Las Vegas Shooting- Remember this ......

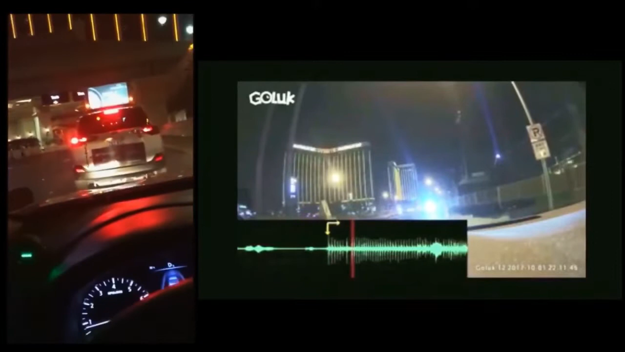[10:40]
They said do not go to Mandalay Bay. There's multiple shots fired. All right, I'm leaving. This is ridiculous. I don't know why people aren't leaving. This is insane.
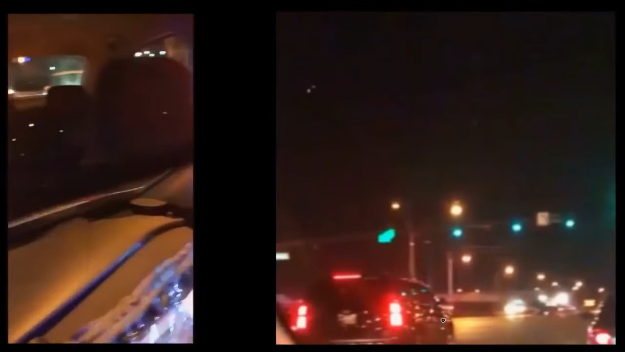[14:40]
Yep, there you got cops right there. Good Lord.
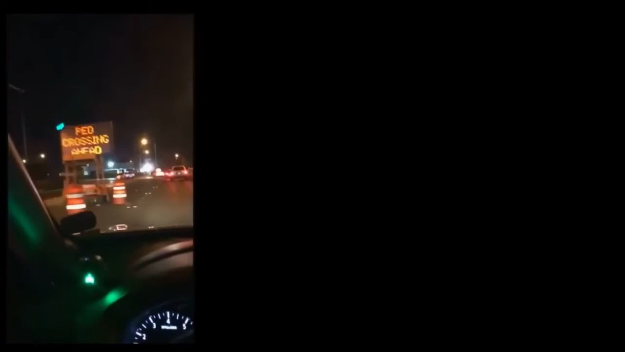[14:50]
It says shooting at, now there's people running.